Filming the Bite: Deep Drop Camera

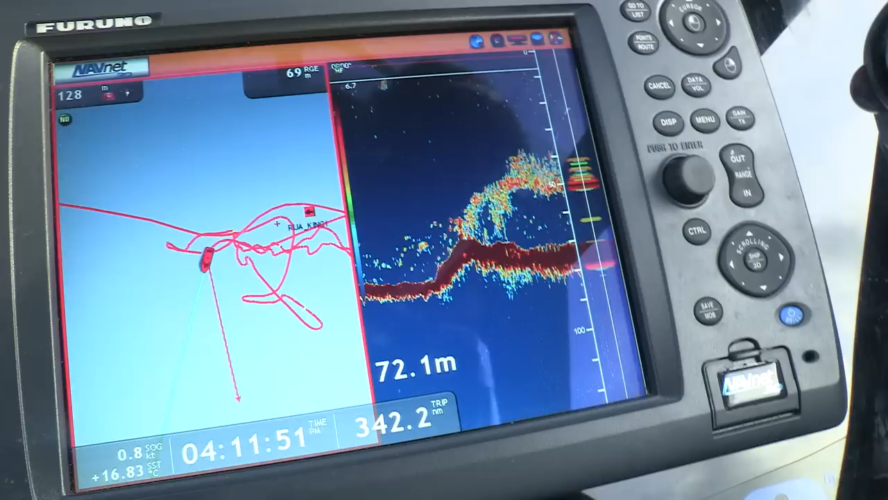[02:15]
On screen: depth 72.1 m
and it's at that depth I can see on the sounder there, sort of a scattered layer that could be trevally.
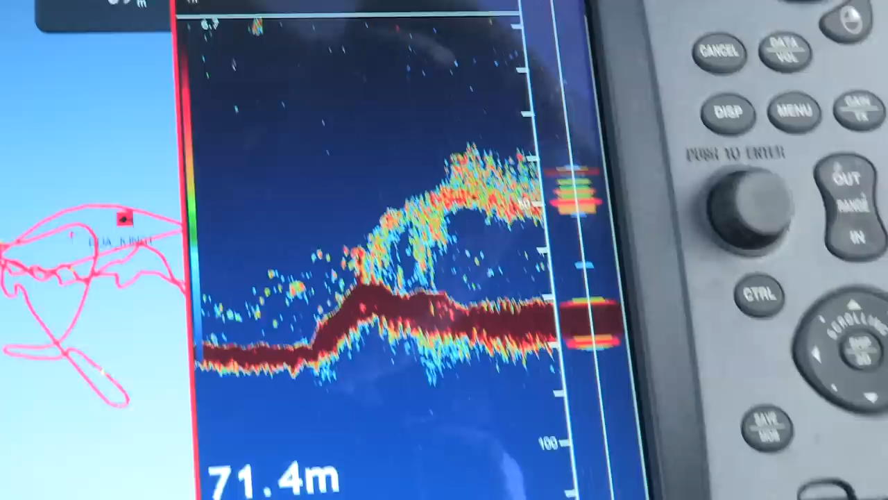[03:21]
On screen: depth 71.4 m
Get ready, Mandy, there's some kingy marks here. I've set my camera with the bait attached at the same depth as the kingfish sign on my Fruno sounder. Well, Mandy has dropped a jig all the way to the bottom to wind it back up through.
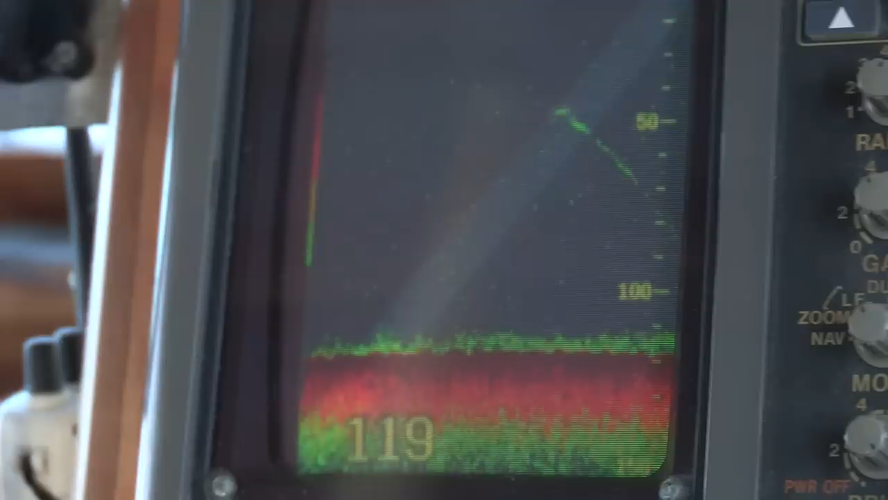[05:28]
We've got some hooker on the bottom there, so not too far away, mate.